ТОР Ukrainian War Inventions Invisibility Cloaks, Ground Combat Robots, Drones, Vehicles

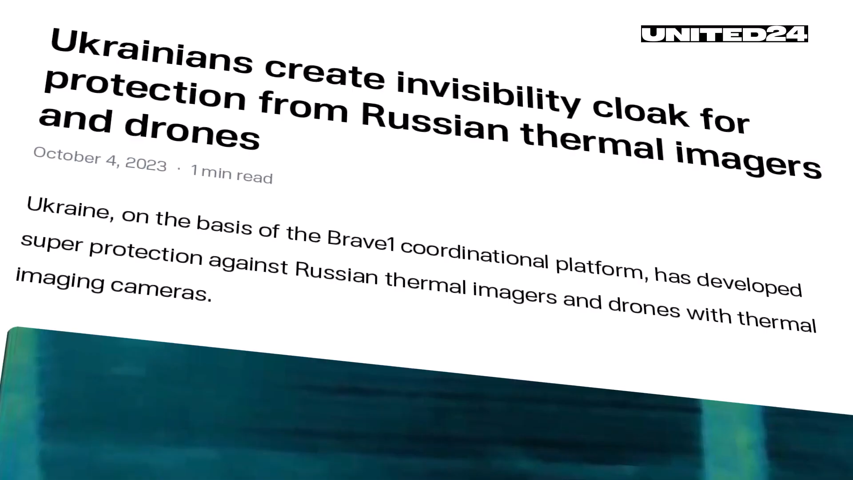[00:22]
In October, major global media outlets such as CNN, Newsweek, interested in engineering,
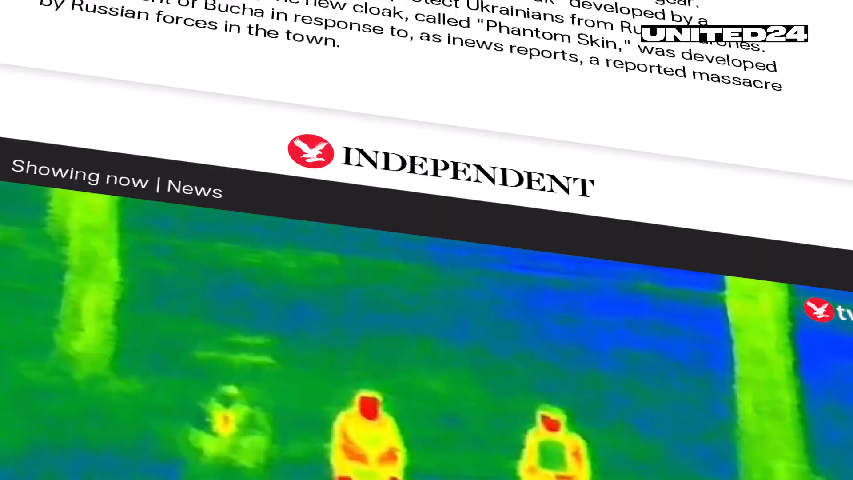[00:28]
independent,
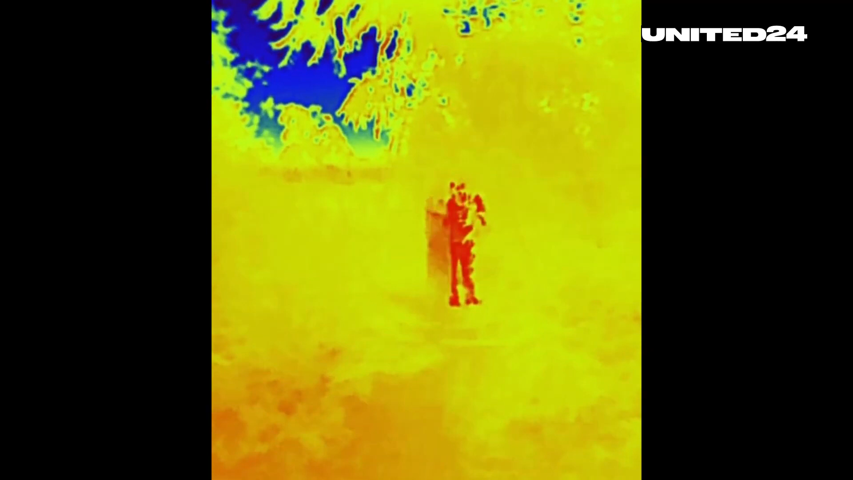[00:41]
Moreover, it chills against the enemy. At night, it essentially functions as an invisibility cloak,
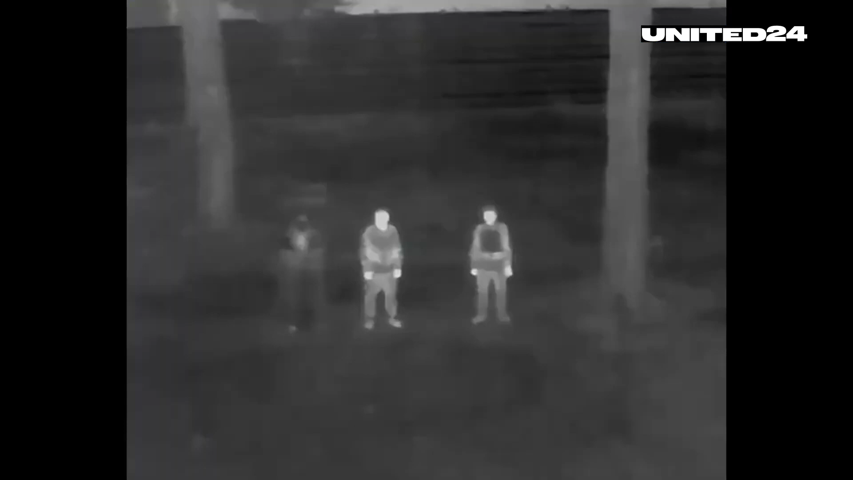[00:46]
blocking thermal radiation and making soldiers invisible to thermal imaging devices.
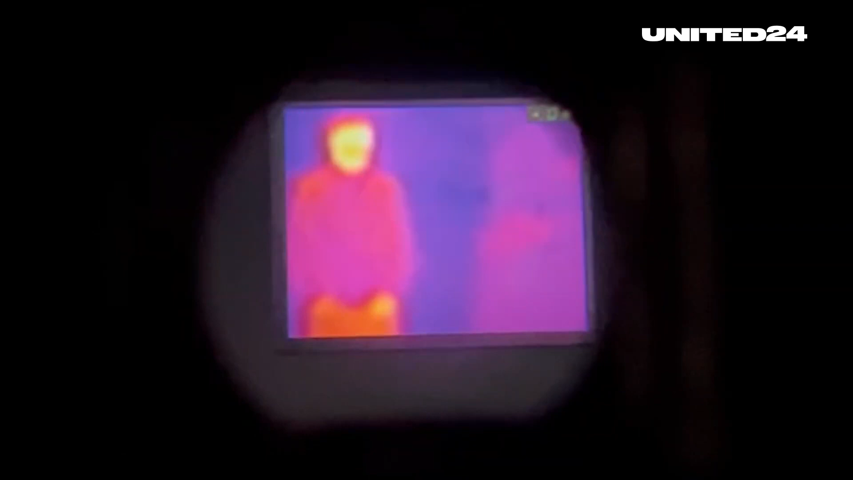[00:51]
This is just one of the developments from the Ukrainian defense tech cluster Brave One.